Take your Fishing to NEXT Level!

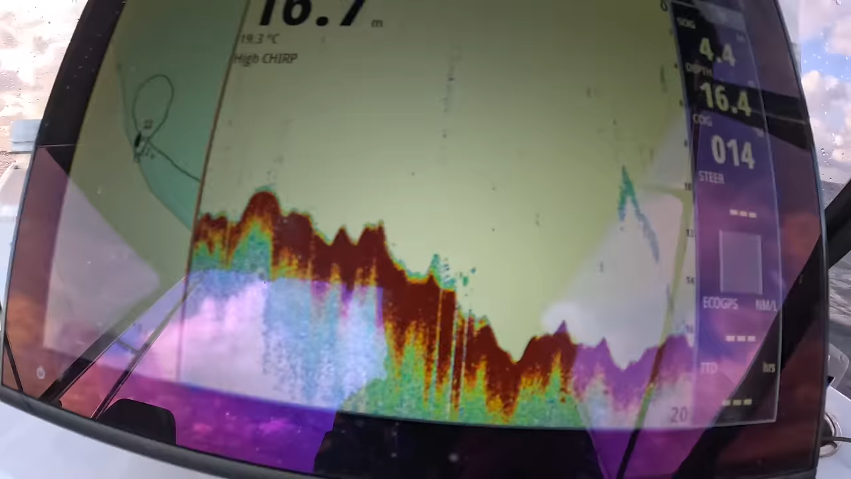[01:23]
On screen: water 19.3°C
You can see this is a spot too I've been to before. The only reason this was a spot before was for exactly that reason.
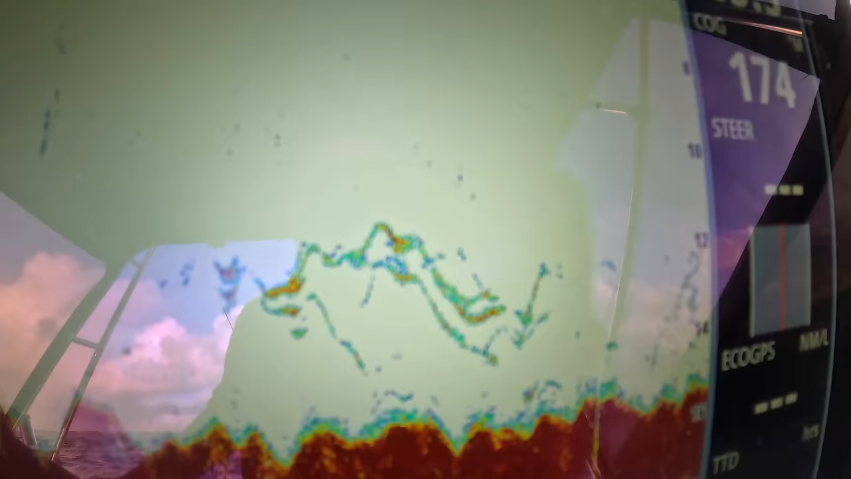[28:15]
Have a look at my slap boat. Having a look at it. I don't even think I'm gonna put this one back out again at the moment.